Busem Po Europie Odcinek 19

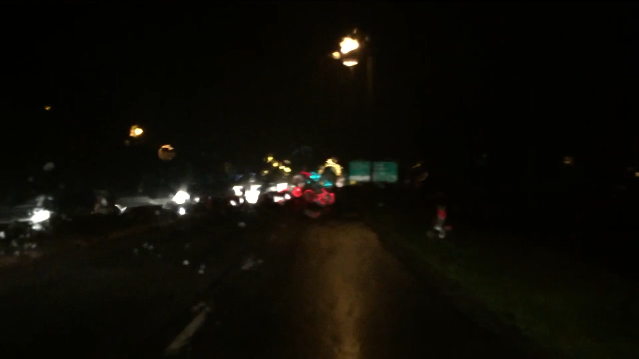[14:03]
A tymczasem ja lecę dalej, zostało mi 22 km. Tak nawi pokazuje. Zobaczymy, co dalej trasa przyniesie.